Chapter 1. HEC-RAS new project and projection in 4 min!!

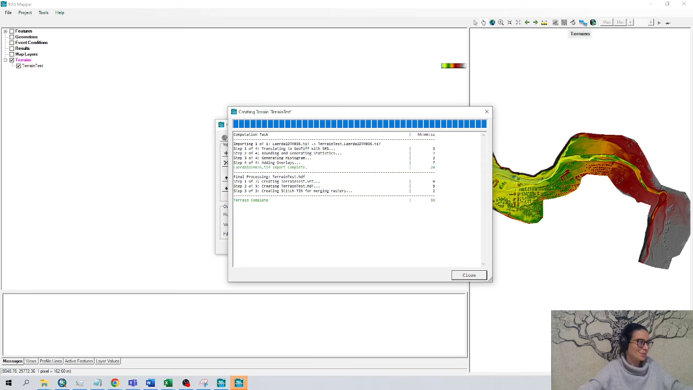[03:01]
Terrain complete. Great. Close. And this is the terrain we will be using. Yes, this is a large floodplains. The river starts here and goes this direction. We can even see the elevations as we moved over the DTM.
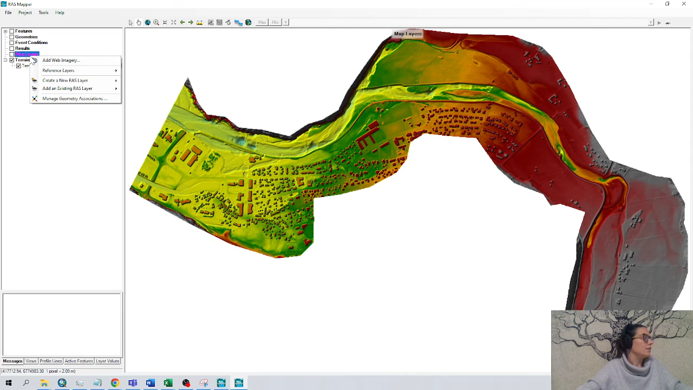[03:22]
And to check if we are in the right place, we can go to Model Player, Add Web imagery, and I like Google Satellite. Click OK. And here we can check if, yes, we are in the right spot.